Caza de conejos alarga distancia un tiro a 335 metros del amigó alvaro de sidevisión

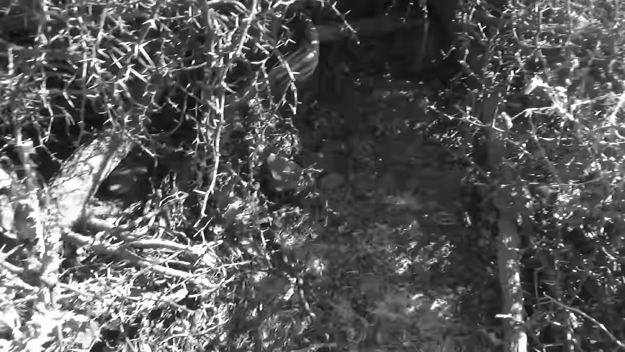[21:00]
Y no estaba allá. Y estaba allá metido ahí. Bueno. Sí. Bueno, compadre. ¿Qué opina de su récord? No, bueno.